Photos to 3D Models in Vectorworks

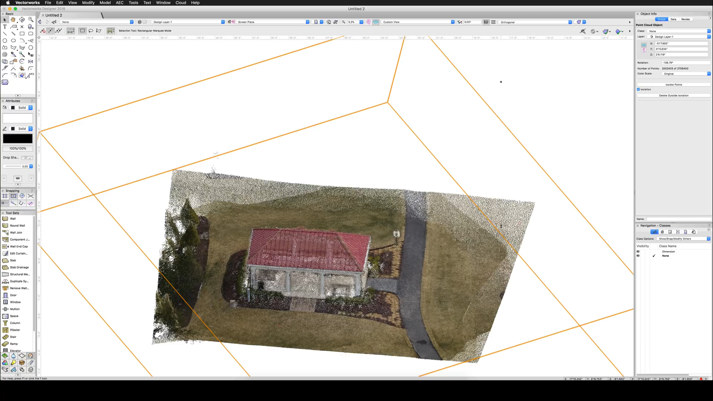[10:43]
So if we look at this object right now, it's about, I'd say 10, maybe 15 feet across. That's probably not right. So what we'll do is we'll go to a view. And I happen to know that the height of this object is about 12 feet. I happen to know that the height of this is about 12 feet tall, this object here.
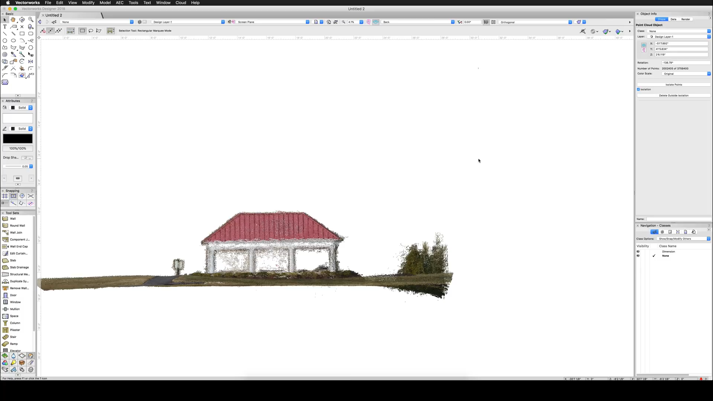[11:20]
Zoom out again here. And let's see. Now it says this is about 30 feet of distance, but I'm going to try that one more time.
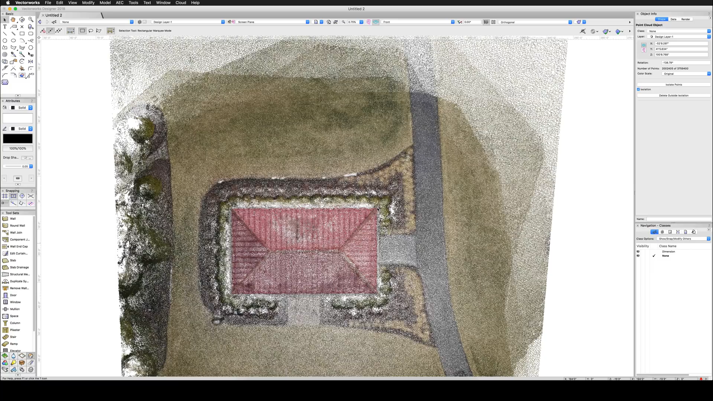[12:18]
And then you can, of course, line it up in X and Y top plan if you want as well. However, we're pretty close to zero zero.
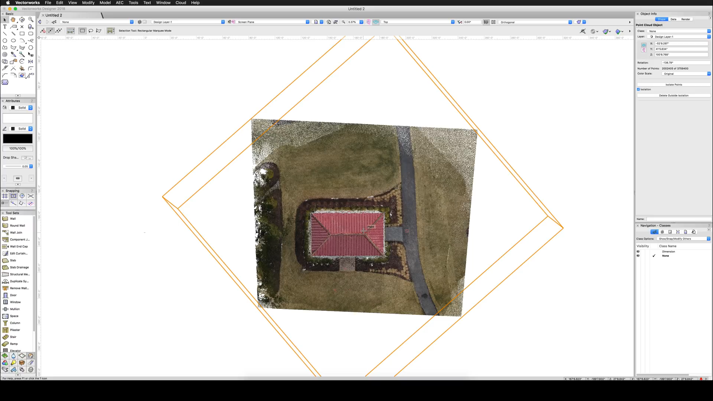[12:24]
So we don't need to mess with that here. And now what I can do is if I go to start drawing objects, I can now draw objects directly in this.
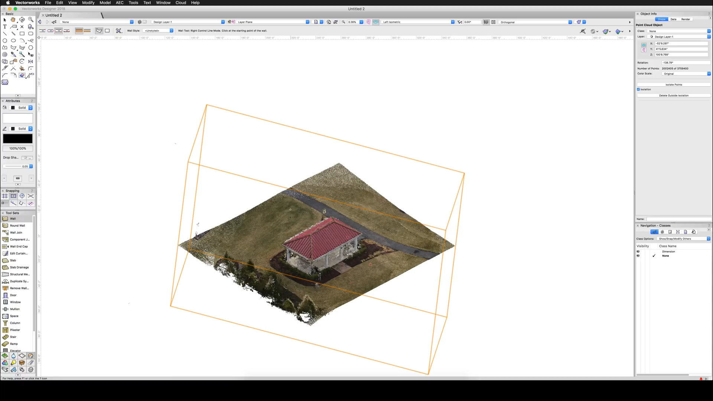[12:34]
So if I go to draw the walls, I can draw another little building just down the road from it. Draw that there.
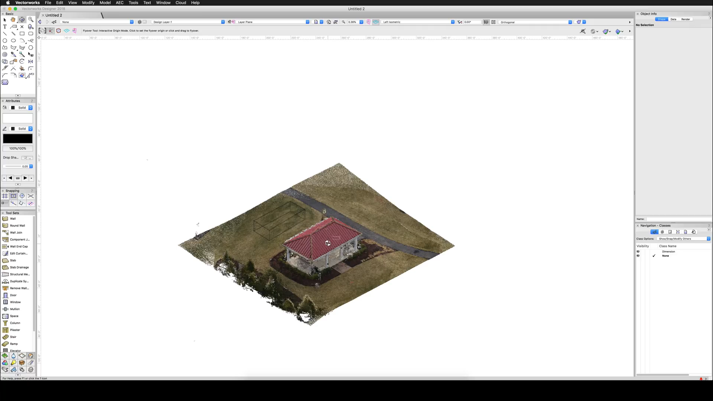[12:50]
But we can actually see our objects if we use the wireframe detail.
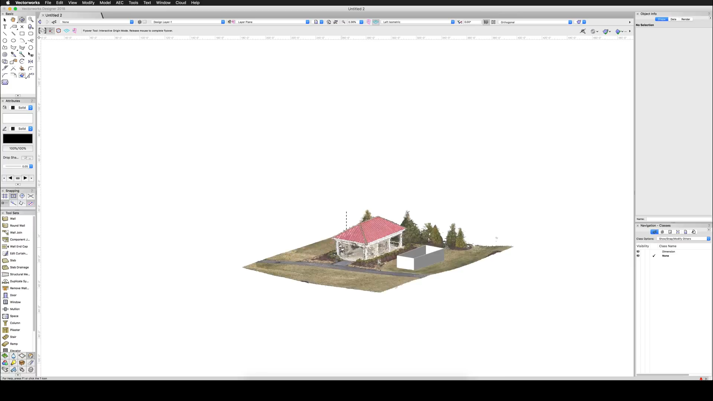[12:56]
So now you can see I can now draw an addition to this object or just its replacement. If I'm going to do demo on this, I can just block it out and show what I'm going to replace and have it basically in situ. And I don't have to redraw all this geometry from scratch. That's the best part of this.
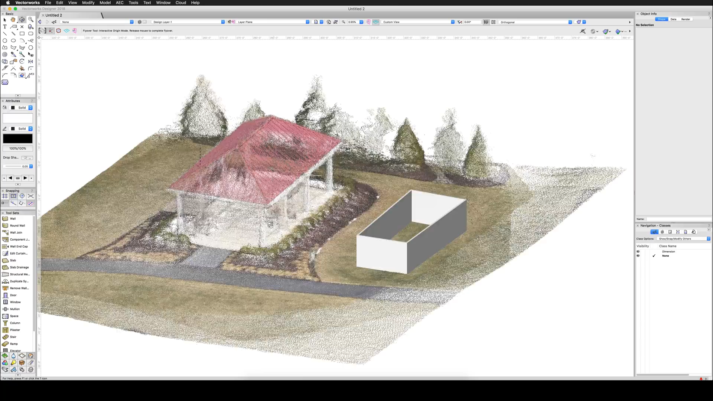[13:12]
I can use this stuff as guide geometry and building more objects. So and this is, of course, fully 3D. So if I go to do, for instance, a door tool, grab that door, place it vaguely here.
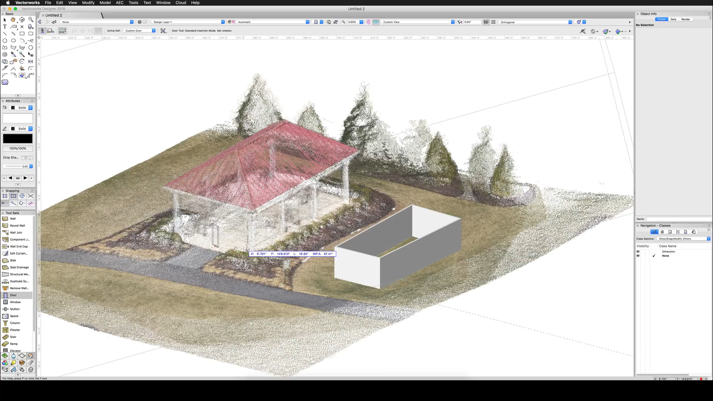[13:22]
It'll place on the ground plane, go up here, build one right there on the roof. And these, of course, work perfectly in 3D.